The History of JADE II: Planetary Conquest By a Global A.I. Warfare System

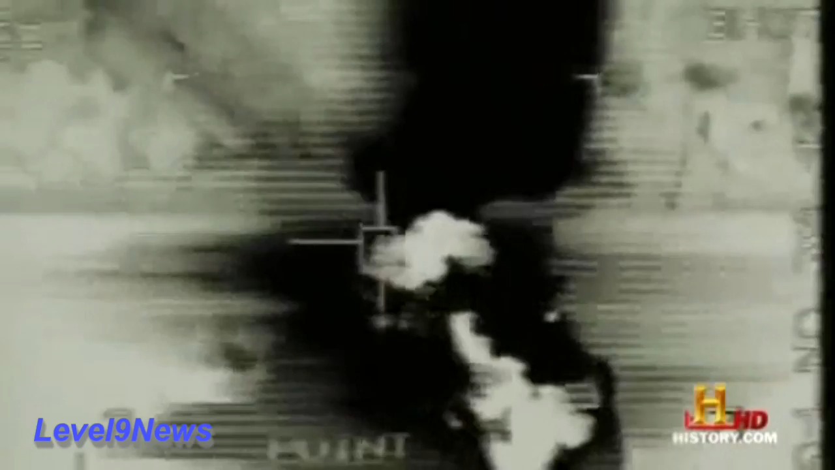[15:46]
A first look at robotic warfare of the future. The Predator flying at 10,000 feet is very silent. The Hellfire is supersonic. You combine those two and there's almost no warning of an attack.